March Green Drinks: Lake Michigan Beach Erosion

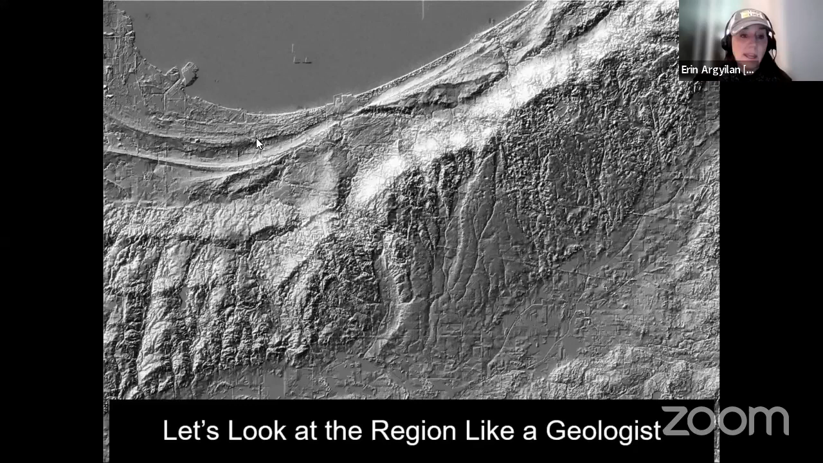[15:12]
out into nice arcuate beaches it got piled up into nice tall dunes and that's why we get those beautiful dunes kind of more to the east where the national park is well gary is going to have these nice beautiful shoreline features that oftentimes get overlooked so most of the people that are on this zoom will
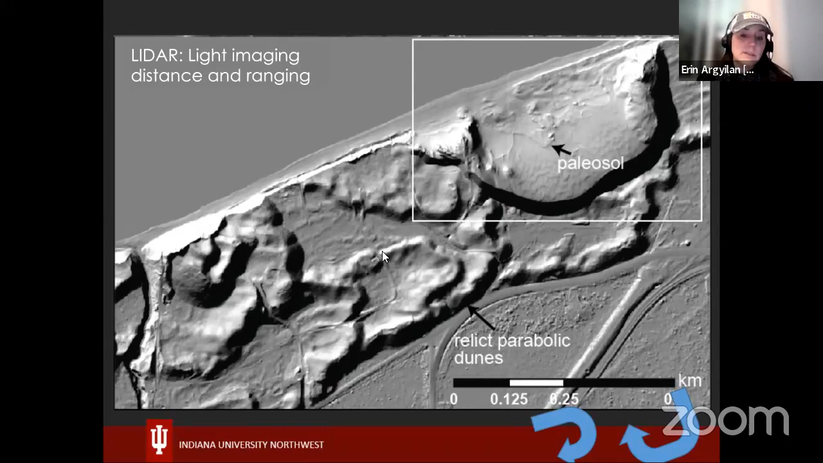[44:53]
So you see it's superimposed onto the arms of these east-facing dunes. And that's pretty important. This is LIDAR where we go ahead and we strip off all the vegetation to see what the landscape is doing. And so when you look at Mount Baldy, you can see this is an early picture from about 2011.